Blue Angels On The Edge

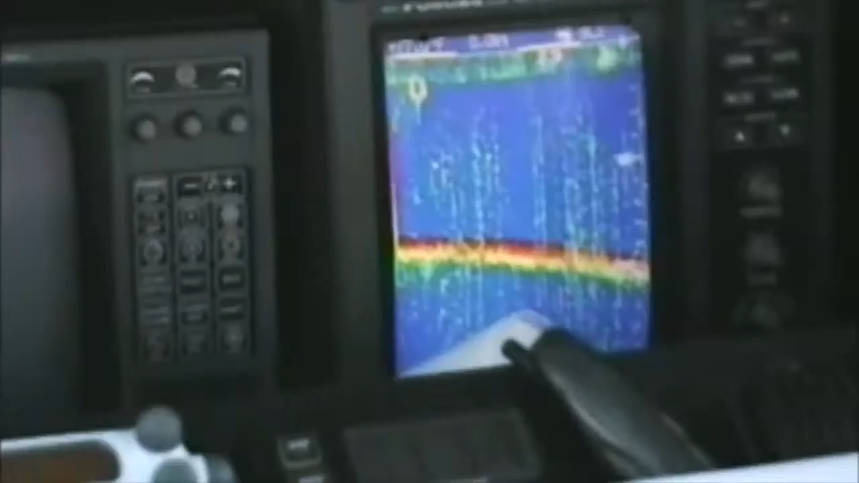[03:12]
And if we caught a bait moving to the top left of the screen there.